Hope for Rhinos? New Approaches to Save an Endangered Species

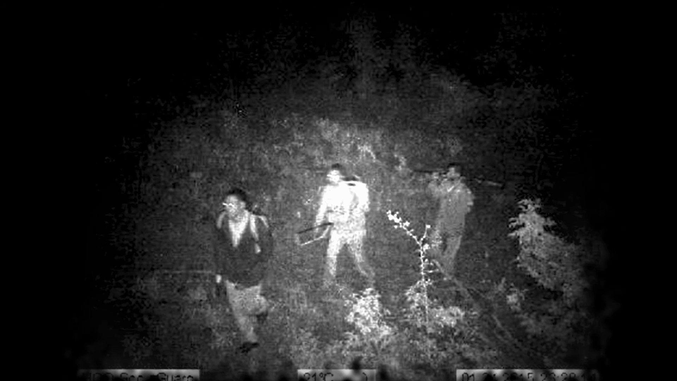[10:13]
This image of a small poaching team taken with a secret remote camera is one of the very first looks at a real-time image of how these teams operate. In front is a gunman with a 9mm pistol to shoot rangers or wild animals. Following him is the man with the saw to cut off the horn. And last is the rifleman with a high-powered hunting rifle. To prevent incursions like this, the Black Mambas patrol on foot and by Land Rover day and night.